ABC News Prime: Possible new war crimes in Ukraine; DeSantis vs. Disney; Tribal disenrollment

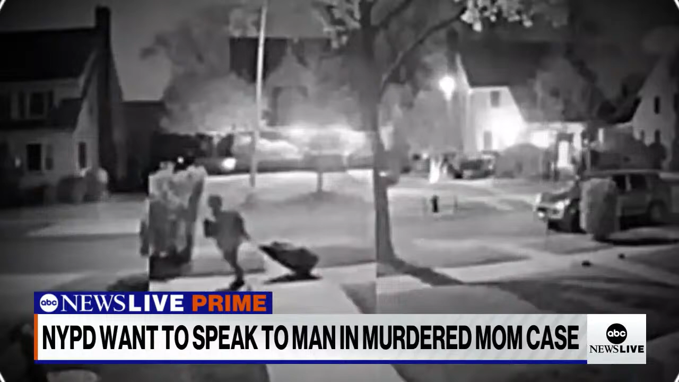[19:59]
tonight authorities are looking at this surveillance video part of their investigation showing a person dragging a duffel bag down the street 51 year old Orsaya Gall's body was found in a duffel bag on the side
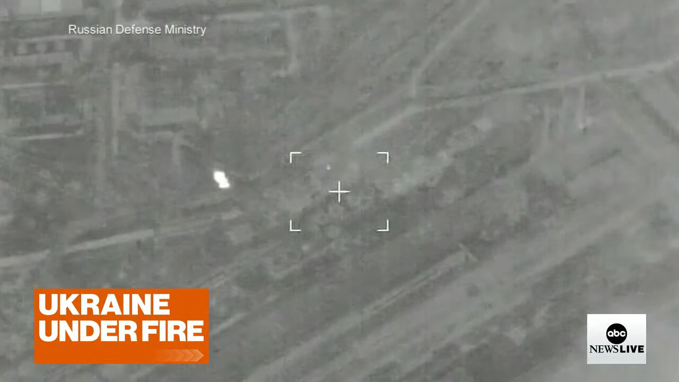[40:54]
Russia's defense ministry releasing new video Wednesday claiming to show an airstrike on Ukrainian facilities ABC News